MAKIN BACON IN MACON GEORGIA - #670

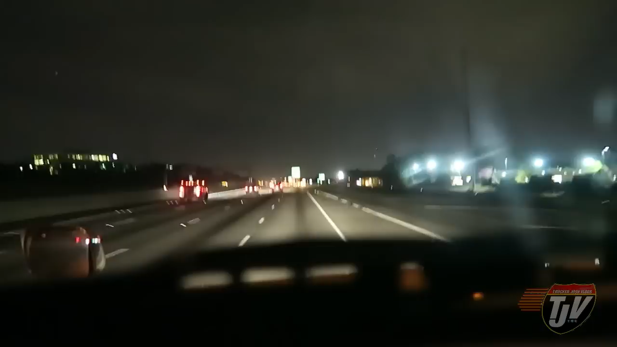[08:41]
Well by the looks of the highway here I'm sure you can guess what city we're in. I sort of slowed myself down today so I wouldn't have to go through Atlanta here during rush hour. I'm hoping it worked. So far it's not too bad. I don't have to get over a lane here though. Excuse me. Signal device activated. So we're going to go around.